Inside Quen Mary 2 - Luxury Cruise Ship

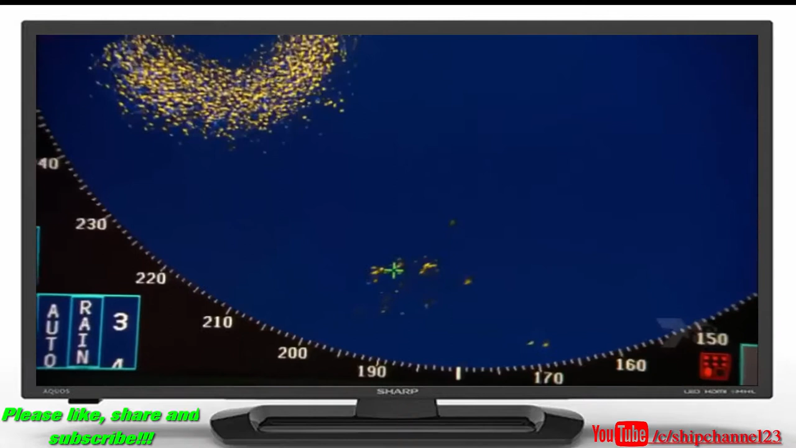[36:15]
abeima the technology needs constant monitoring you
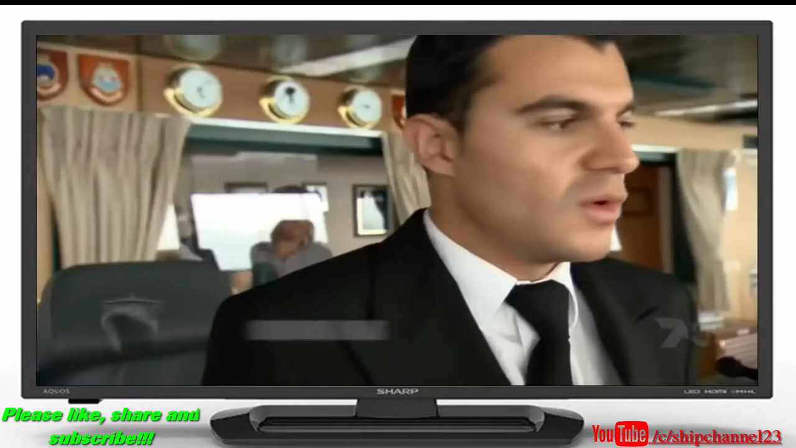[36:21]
always need to compare all the different way all the different equipments we have we compare
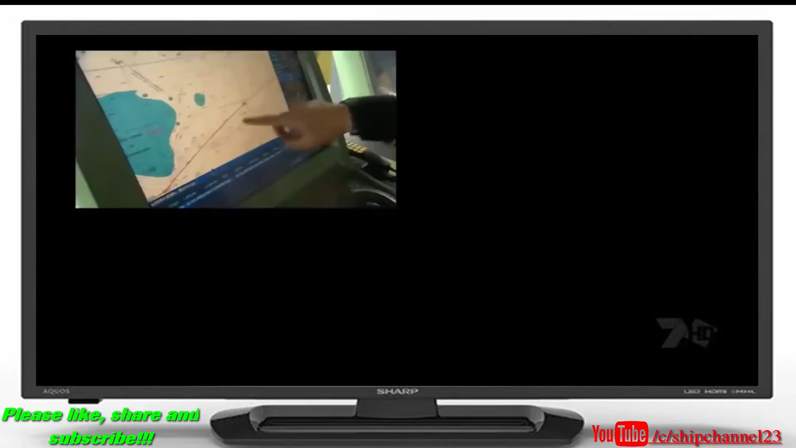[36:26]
the gps with the radar the radar with the paper chart the paper chart with the electronic chart
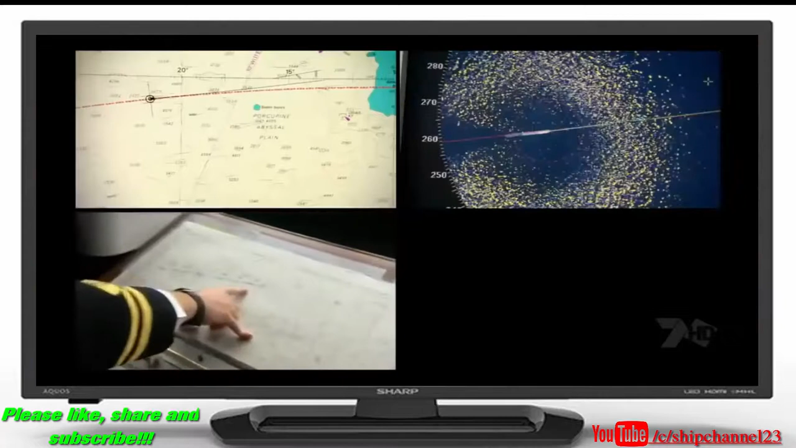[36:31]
and of course we also check with our eyes see something not there no okay but the
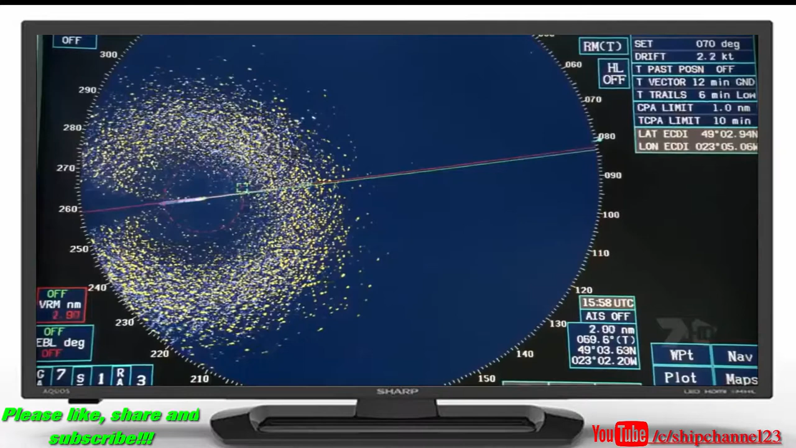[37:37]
and hundreds of small boats travel the channel every day two you see both of
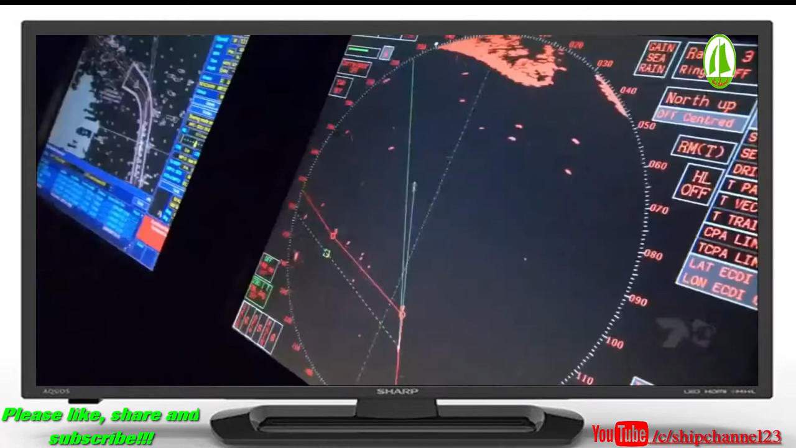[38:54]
here that the ship's electronic eyes and her amazing maneuverability pay off